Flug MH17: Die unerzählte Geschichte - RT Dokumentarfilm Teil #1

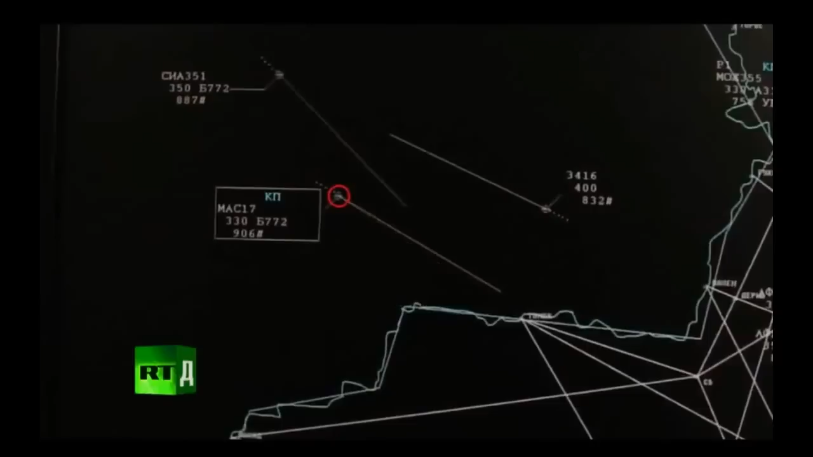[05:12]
um 17 uhr 9 moskauer zeit gegen info durch volga funk das flugzeug um 23 minuten in
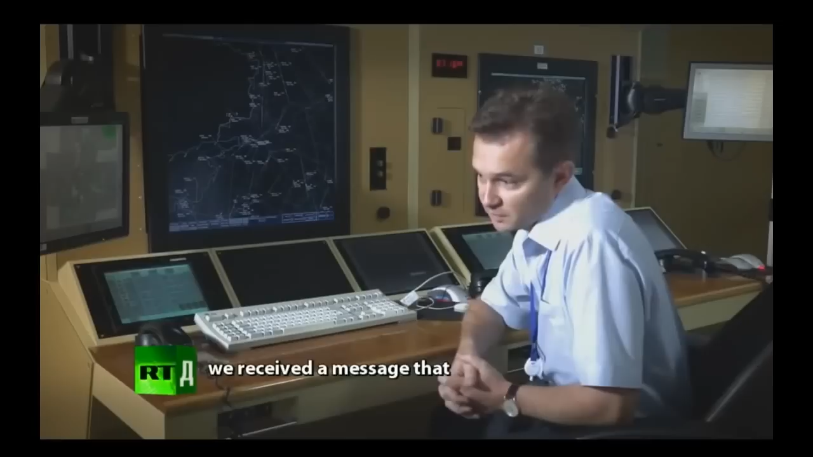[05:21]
unserem luftraum eintritt aber es kam nicht dazu der ukrainische lotze fragte nach ob der flug mit uns kontakt hatte die antwort war negativ er fragte
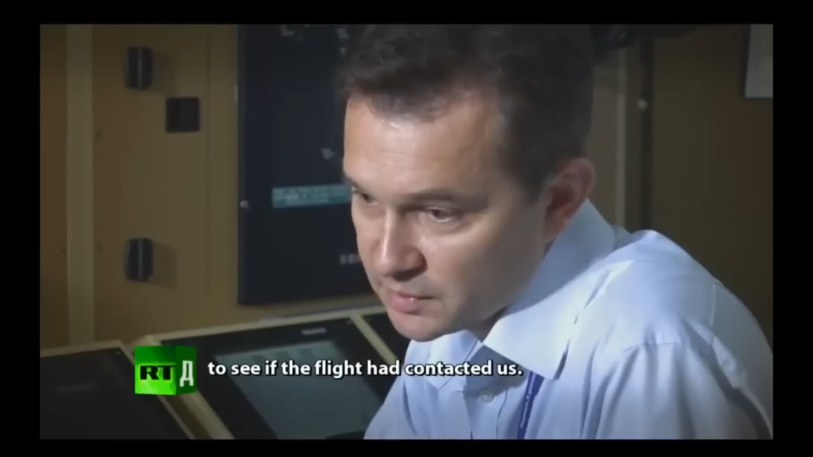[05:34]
ob wir das flugzeug am radar sehen aber wir sahen es nicht
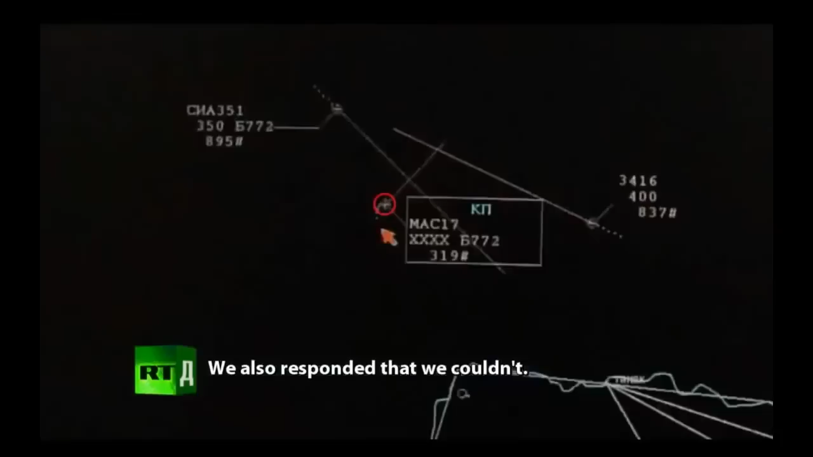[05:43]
rostow seht ihr malaysia antwortet sie nein es scheint das ziel zerfällt